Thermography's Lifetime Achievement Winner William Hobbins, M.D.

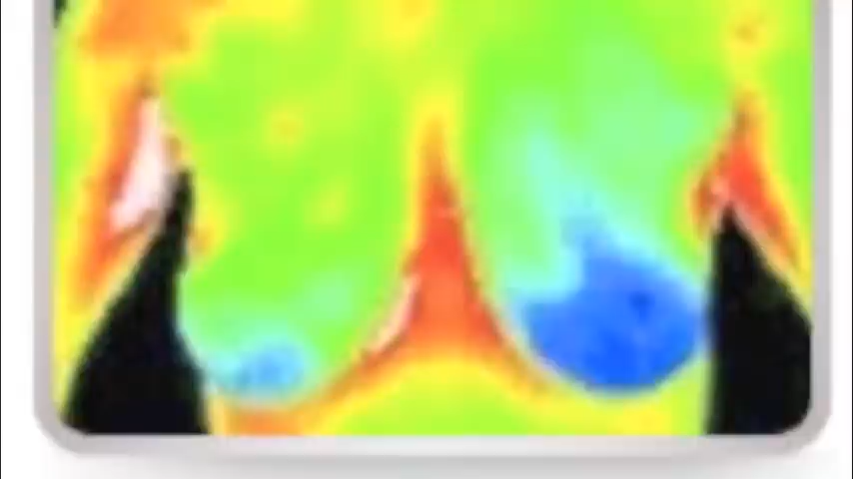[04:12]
When you assign, let's say if you have a hundred pixels and you're taking a picture and most of you know what a pixel is better than I do.
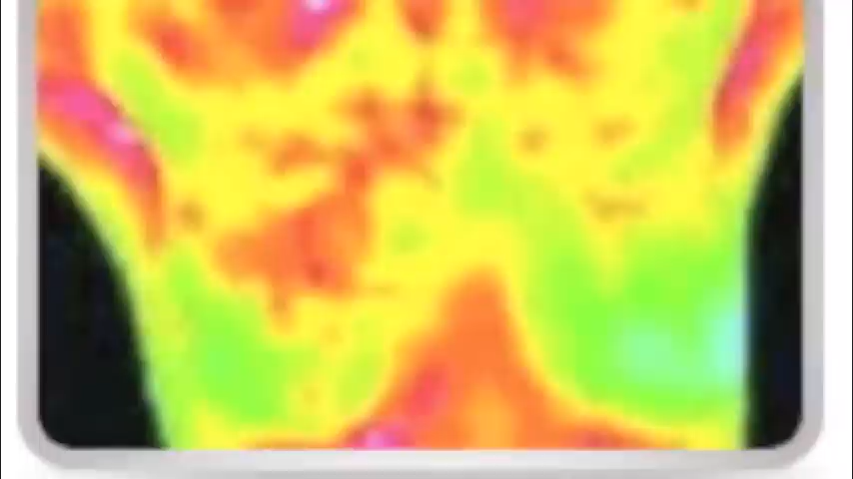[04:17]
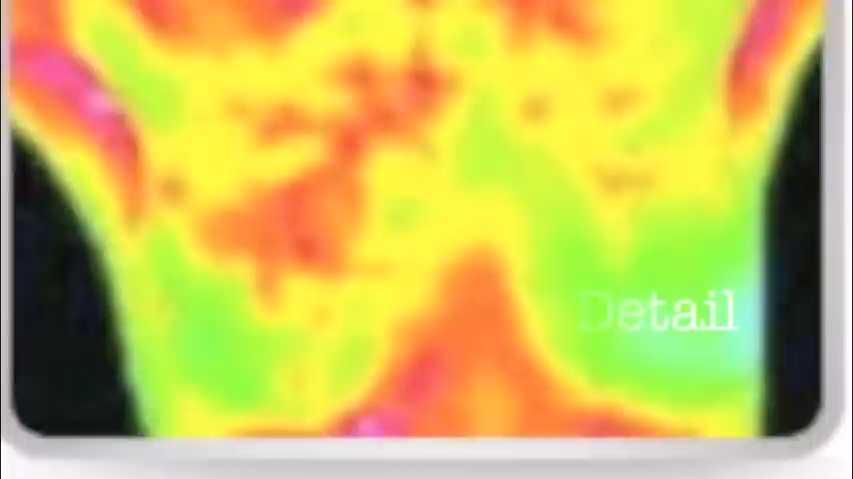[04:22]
But if you assign ten of them to a given color, you lose all the resolution.